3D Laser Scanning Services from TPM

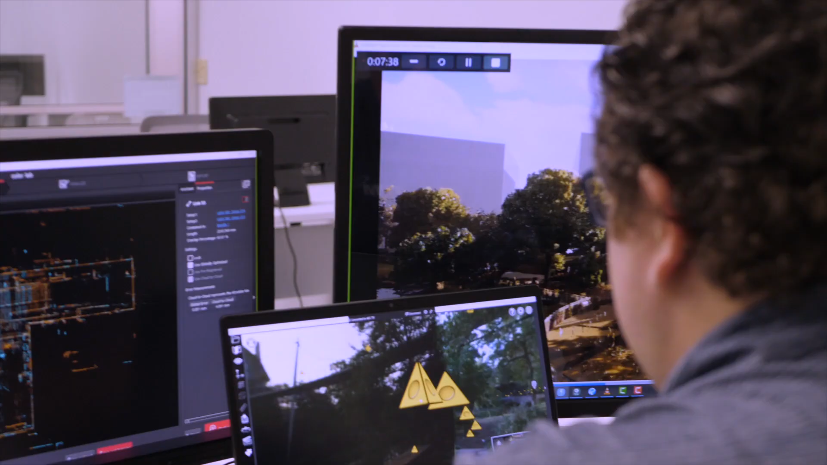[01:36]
We call it registration. That builds the entire mesh model or point cloud model.